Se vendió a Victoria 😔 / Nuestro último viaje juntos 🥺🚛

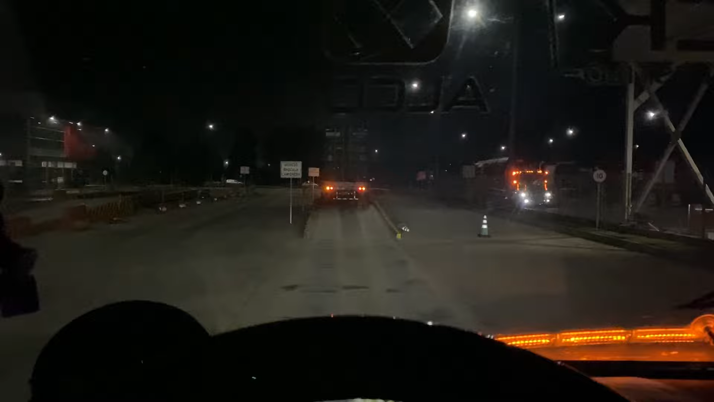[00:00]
Bueno, parceros, muy buenos días. ¿Cómo están, parceritos? Bueno, bienvenidos a este nuevo video, parceros. Hoy acompañándome en una nueva aventura. Siendo las 2 y 10 de la mañana, señores. Cargando un viaje aquí en Tocantinsipá. Un viaje que llevamos cargando. Esperé, prendo la lucecita.
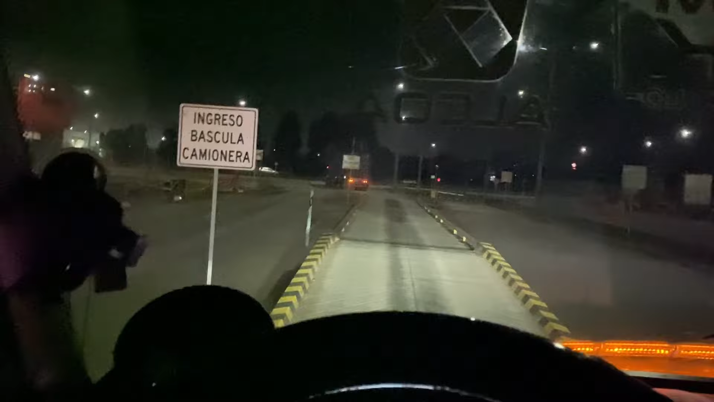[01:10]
Y saldremos rumbo a Pereira. Bueno amigos, 4 de la mañana señores.
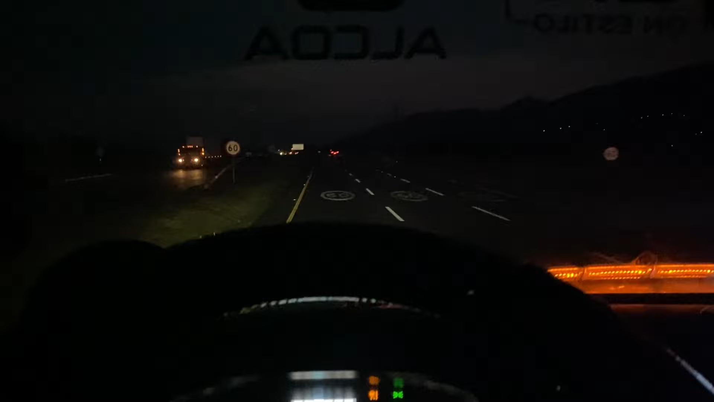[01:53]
5 y media de la mañana. Ya no había mucho trancón bajando, pero ya coronamos Fusa.
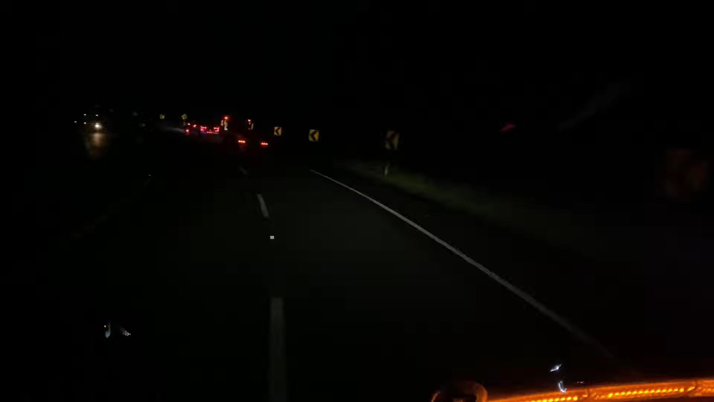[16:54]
Ahí vamos a una pequeña caravanita, miren. Chicos ahí. Para protegernos. Y bueno, ya estamos como a media hora de buena aventura. Vuelvo y les repito. Hay muchos comentarios de que el carro no tiene luz. Es que está mal la luz, ya no. Es que este carro tiene el polarizado. Yo veo muy bien, pero el lente de la cámara no lo capta bien la imagen. Pero, miren, si yo saco la cámara, miren el campo visual del vehículo. Es muy amplio. Lo que les digo, yo desde acá veo re bien.